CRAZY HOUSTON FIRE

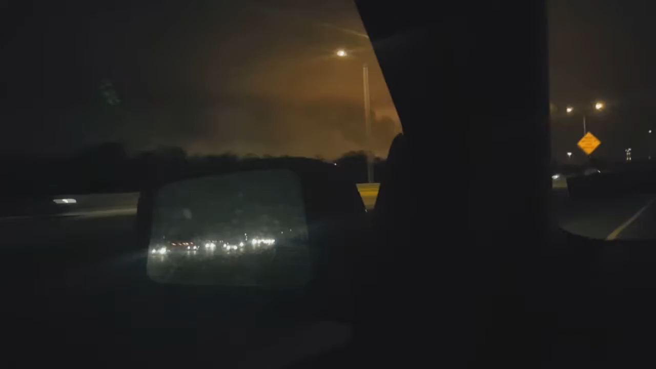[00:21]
The plant next to our house is on fire. If you guys can see it.